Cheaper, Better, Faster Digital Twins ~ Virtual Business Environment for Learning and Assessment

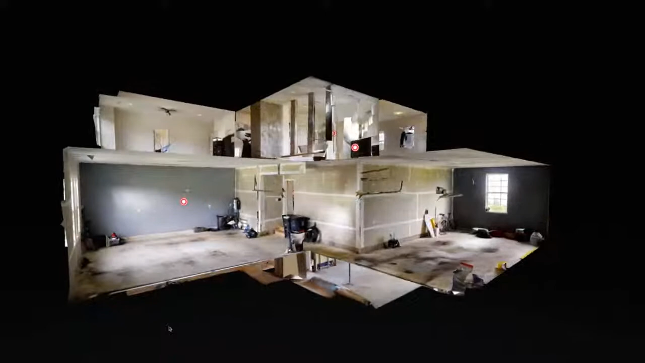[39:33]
or excuse me, this other bay into a gym. You could do it in the basement. You could do it upstairs. You could do it in the closet. So that would be the flex space. And then the storage. I mean, loads and loads of storage throughout the home, either in the garage, the basement area.
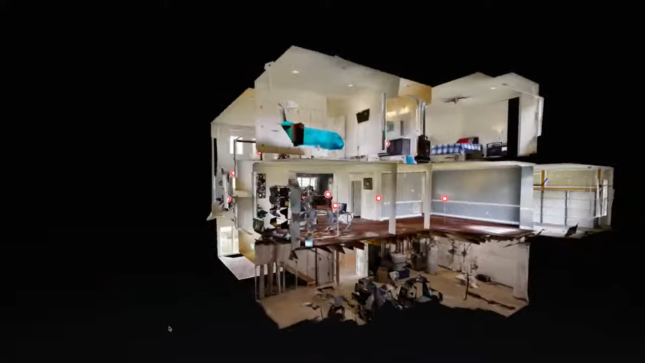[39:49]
We talked about this space right here as great for storage as well.